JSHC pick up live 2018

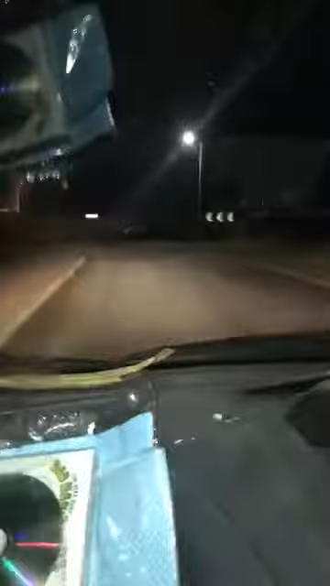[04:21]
so we are now driving through Lotus Way to go and pick up Lynn and Ted and then we're going to go to the Eldobar after